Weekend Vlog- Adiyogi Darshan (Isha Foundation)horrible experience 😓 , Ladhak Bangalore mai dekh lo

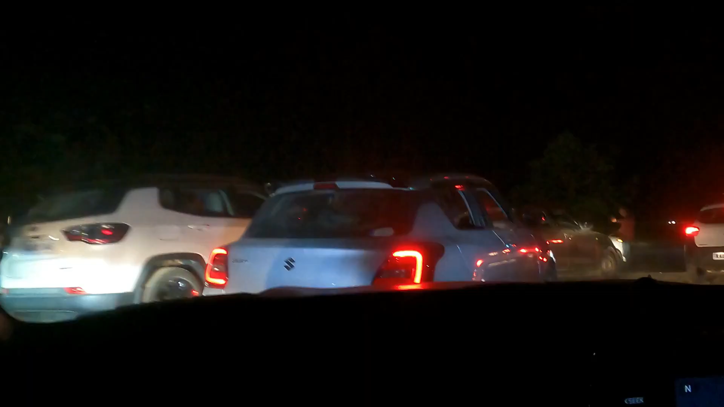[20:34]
गाइस बहुत बुरा हाल हो गया, हमारी गाड़ी ठुकते ठुकते बची है, ठुकी है, लगी ठुकी है।
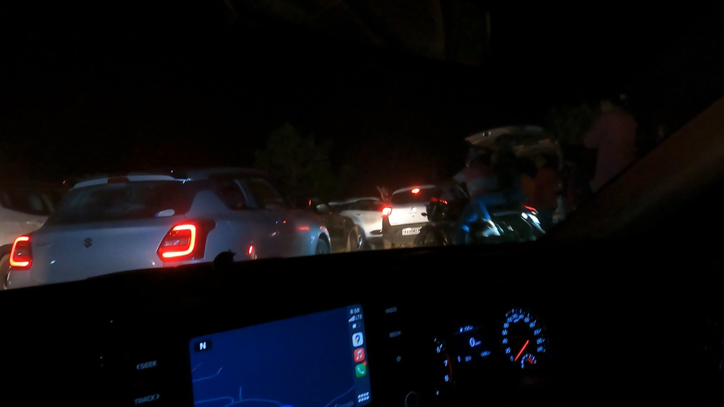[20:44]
वो वाली गाड़ी वैभव ने पार्क कर, उस जो उधर पे है वो वैभव ने चला के उसको आगे बढ़वाया है।
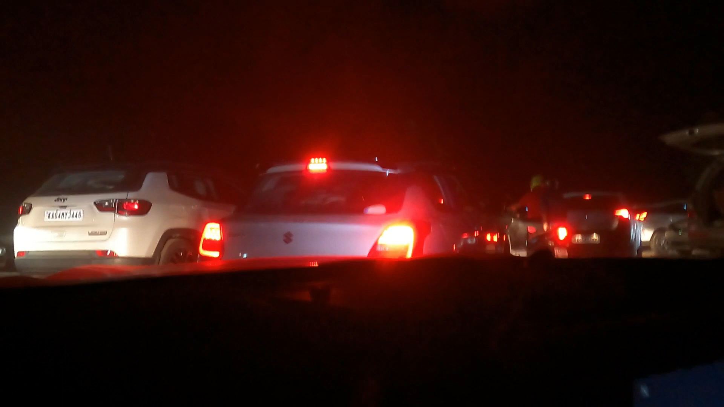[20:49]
लिटरली बहुत बुरी हालत हो गई है अभी इधर पे। वो देखो वो वहाँ पर पूरा जाम लगा हुआ है।